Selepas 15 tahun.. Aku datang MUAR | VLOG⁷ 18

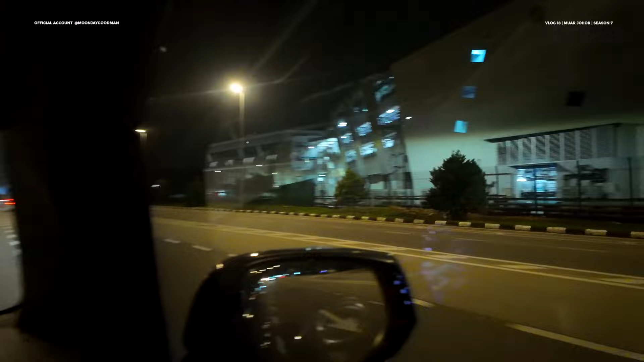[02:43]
Tempat apa ni? Banyak, guys, perubahan Muar. Cantik dah. Jauh beza lah 15 tahun dulu. Ha, jambatan ni aku selalu lalu, guys.
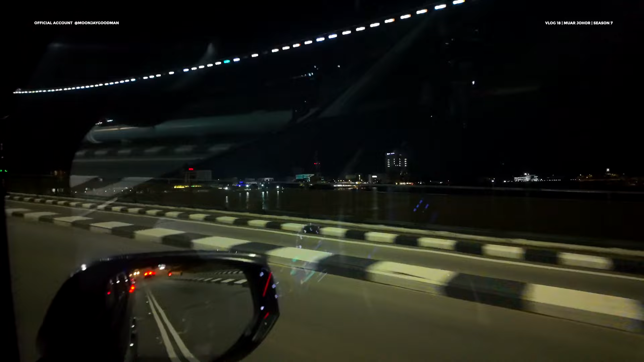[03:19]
Yeah. Tak nampak sangat, guys, sebab malam. Tu yang tinggi tu, kat situ hotel aku menginap. Bandar Maharani. Bandar Diraja.
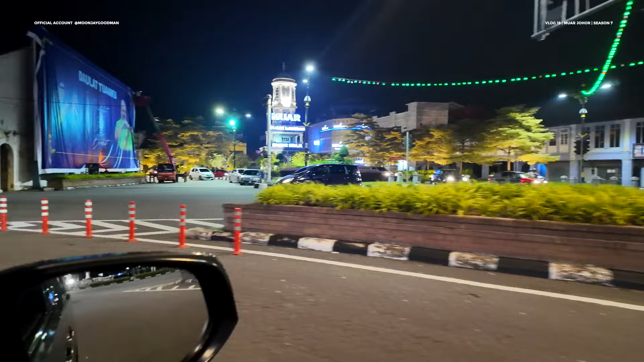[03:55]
cantik sebab dia banyak apa ni, bangunan-bangunan lama. Best gila tau.
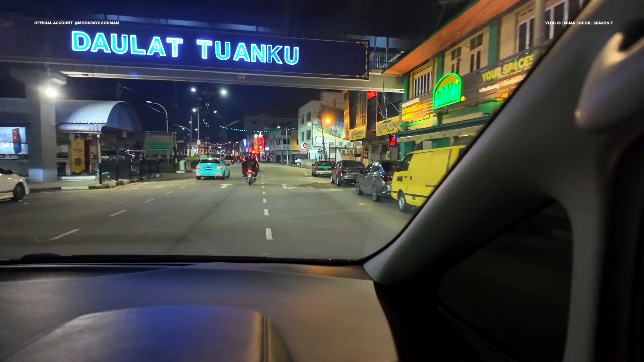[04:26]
Tempat U-turn dia masih sama dekat sini.
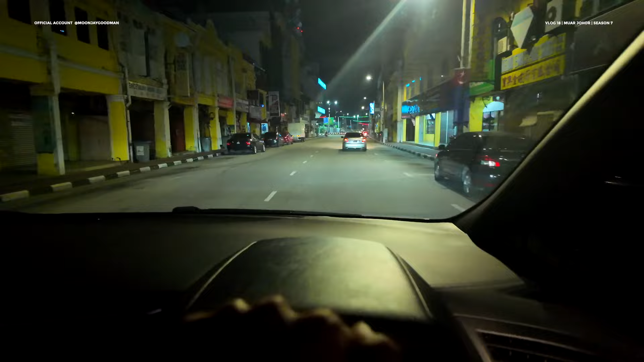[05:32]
Silah Muar atas tengah malam, tenang je. Kereta pun tak banyak. Kejap ni mana ni? Aku nak kena pergi ni.
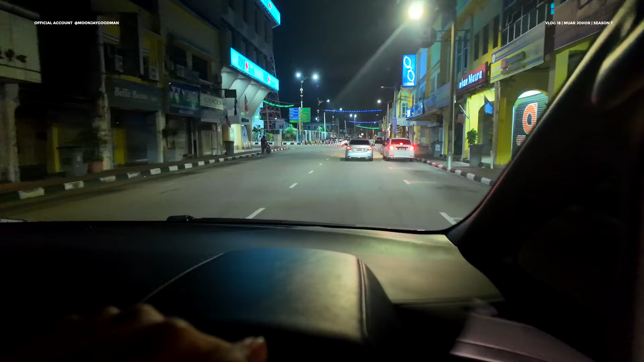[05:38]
Keep left. So, hotel aku dekat sana. Kita pergi sini dulu. Kita nak tengok tempat event tu besok.
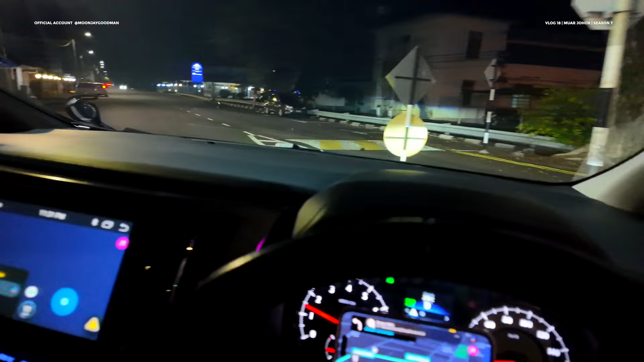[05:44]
Jom, kita survey dulu. Tak jauh pun, depan ni je. Perjalanan daripada KL sampai ke sini, boleh dikatakan sepanjang jalan tu hujan guys.